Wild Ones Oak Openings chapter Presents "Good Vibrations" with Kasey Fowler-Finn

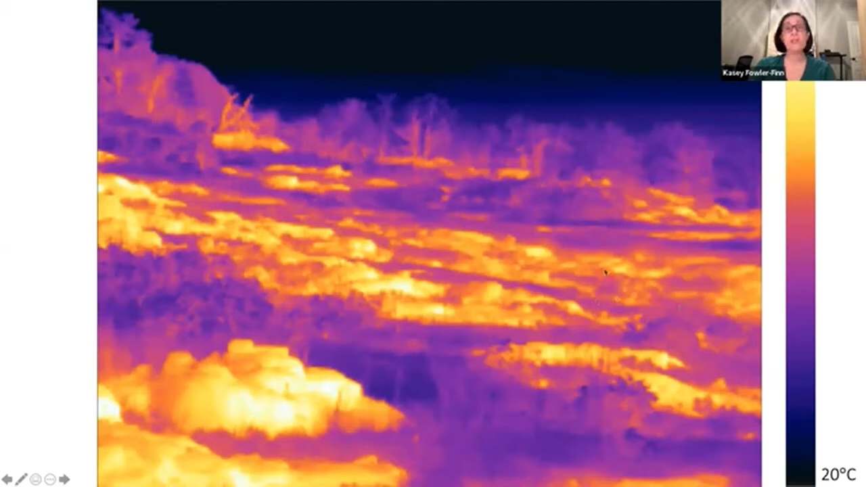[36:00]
On screen: scale bottom 20°C
So this is a thermal image of that same area you have. This is in Celsius. You have 20 degrees versus 45 degrees right next to each other. And if you look at plants in the same way, you can see a lot of thermal variation. You see some even some parts of leaves are hot and some parts of leaves are cold.
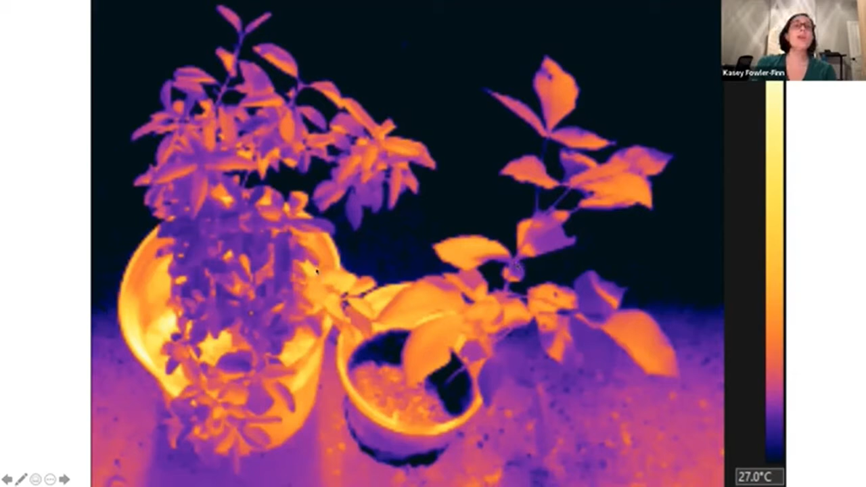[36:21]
You can see some branches are warmer than others. And so these insects navigate this world where temperature really changes quite a bit. And these insects are what we call thermal conformers. So their body temperature is the same temperature as the air or the area in which they that they occupy.
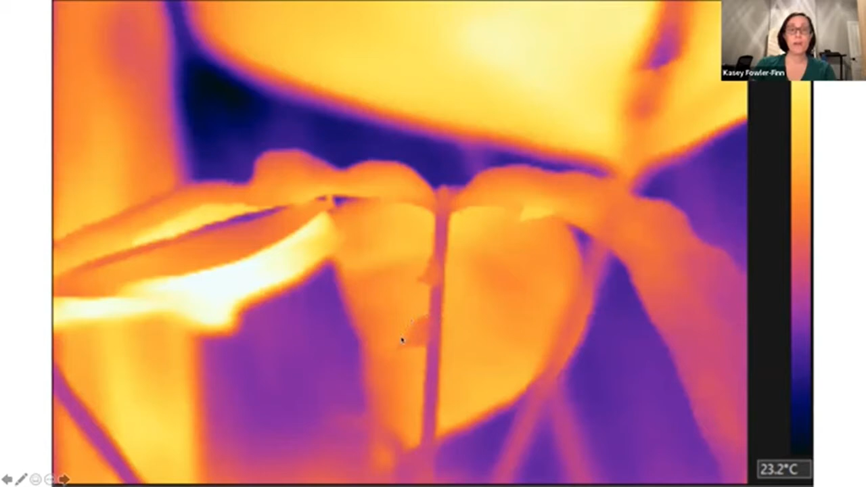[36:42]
So you have one and two insects here that are really conforming to the temperature of the plant.
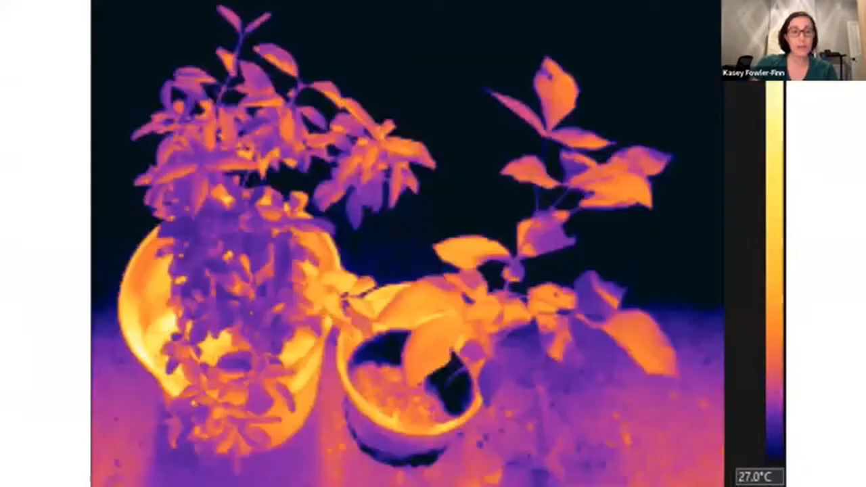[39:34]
you know, here are two different species of plant. This one is a lot more leafy. This one's a lot more kind of scraggly. I actually really so this is nanny berry on the left and this is hop tree on the right. I actually think hop trees are really beautiful and graceful plants, but they do look kind of scrawny when they're little. But these might be in the same exact area, but have very different temperatures. And so they're going to affect the insects very differently.